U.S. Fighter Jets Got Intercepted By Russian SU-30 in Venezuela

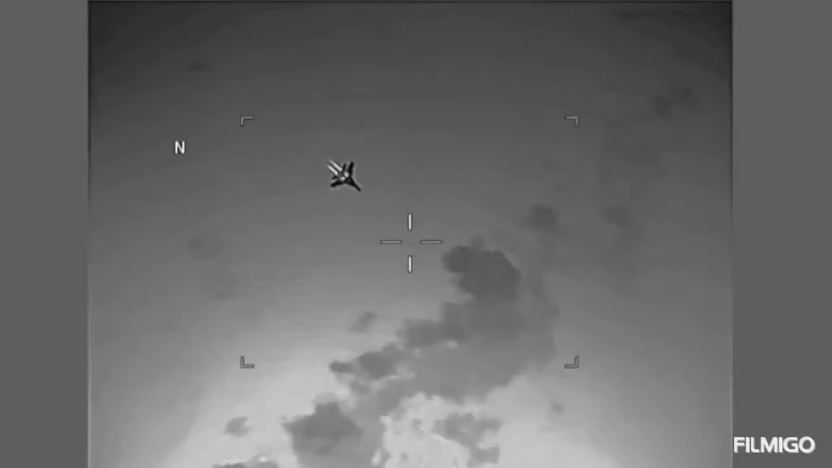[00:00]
An Su-30 jet fighter intercepts two USAF aircrafts near Venezuela.
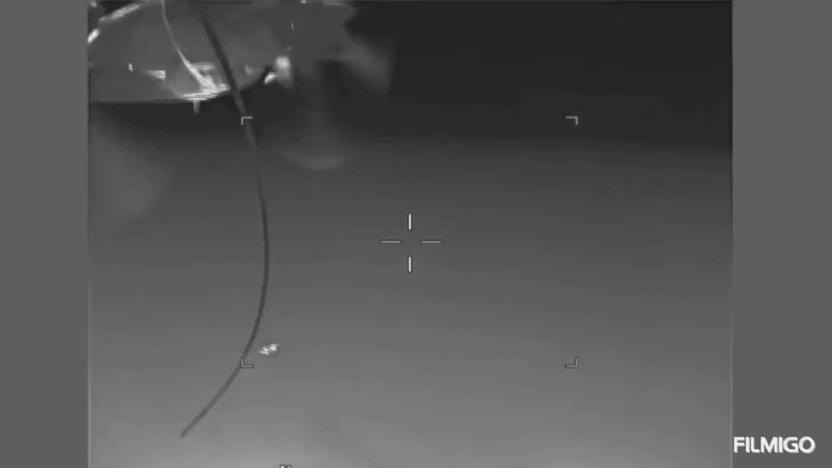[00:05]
A few hours ago, the Su-30 Mk-2 fighter was urgently razed into the air on combat alert,
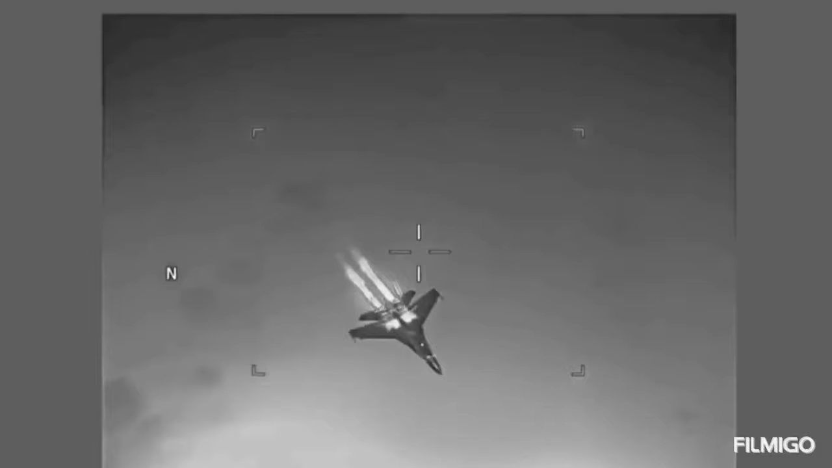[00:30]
took off from the airbase in Puerto Rico, and critically approached the borders of Venezuela.
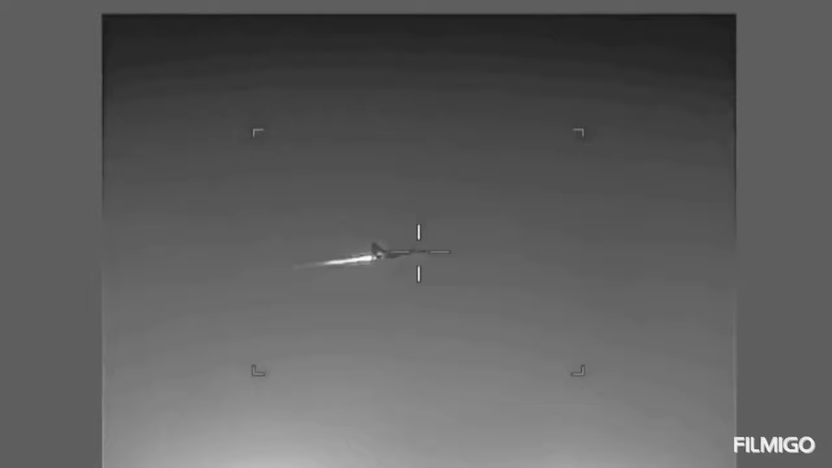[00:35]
Therefore, the Su-30 Mk-2 fighter was razed to intercept them, which not only intercepted potential violators, but also successfully forced them to retreat from the Venezuelan airspace.